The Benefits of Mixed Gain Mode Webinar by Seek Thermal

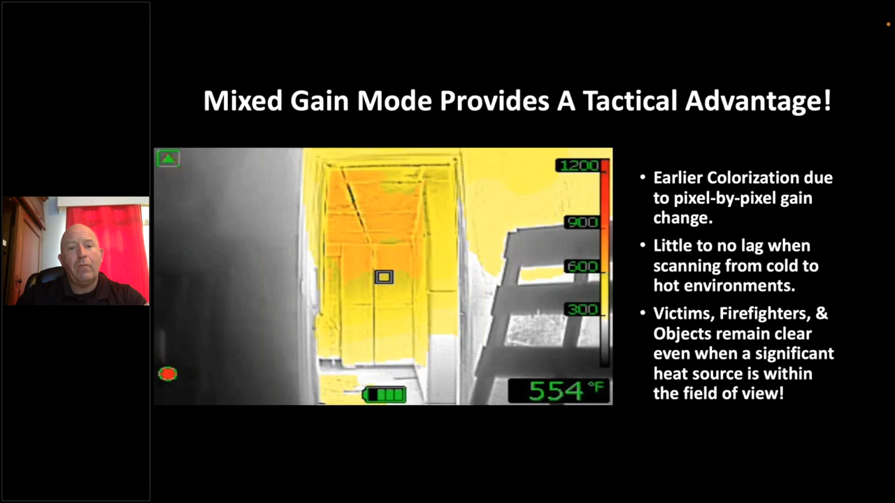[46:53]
On screen: spot 554°F
so those are your your main models out there and here's the attack pro in germany
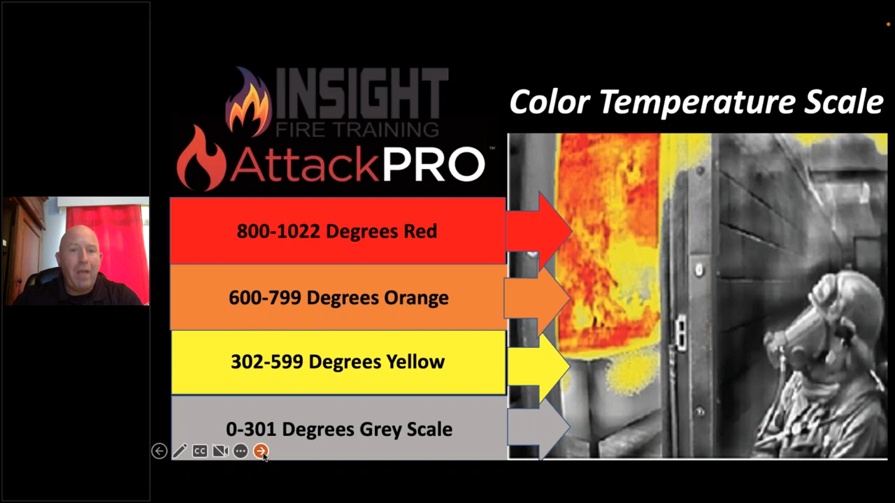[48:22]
pope california here in the bottom right in focus the majority of cameras out there that firefighter would disappear or diminish in detail when the camera switched to low sensitivity that's been the downside of fire service ticks up to this point and it's been one of the reasons i think firefighters don't like cameras because they don't understand why the camera does that and how it works and this is the attack pro
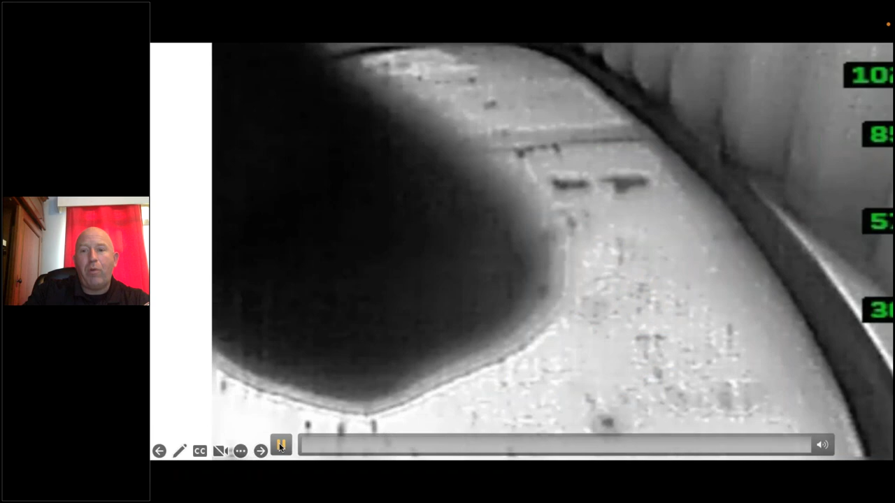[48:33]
looking around a room towards the firefighters making entry real time no no editing here they come in doing their scan this is
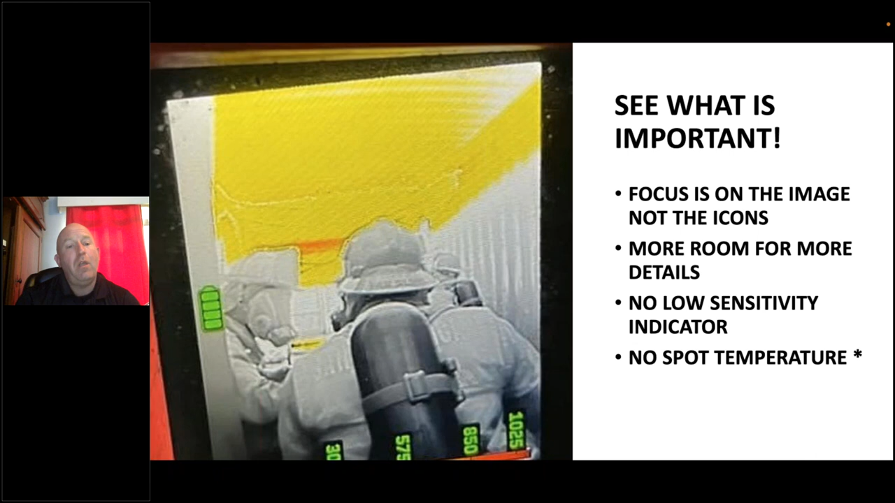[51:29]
push the flashlight button and make this plus sign show up and the spot temperature show back up which i don't recommend because the spot temperature has been listed as a contributing factor in line of duty desk that's why it's been removed per nfp 1801 in the new standard so you need to make sure they're aware of that problem too and if you're going to test any fire service camera please don't turn it on in a 72 degree fire station and go
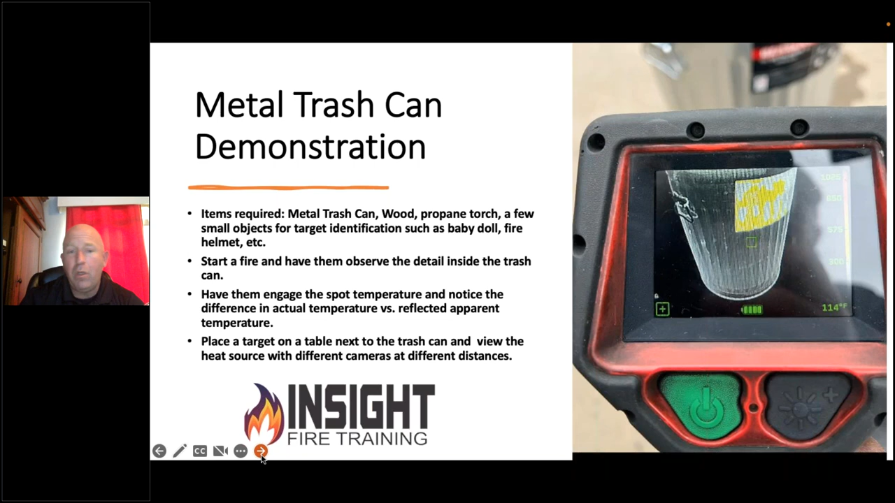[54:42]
On screen: spot 114°F
which is the most important attribute in temperature measurement which every fire service camera is not adjustable it's preset emissivity of 0.95 to 0.97 which is human skin wood carbonaceous objects soot not shiny surfaces shiny surfaces reflect more energy than they emit or absorb make sure you're aware of that and if you don't believe anything i've shared with you today my dad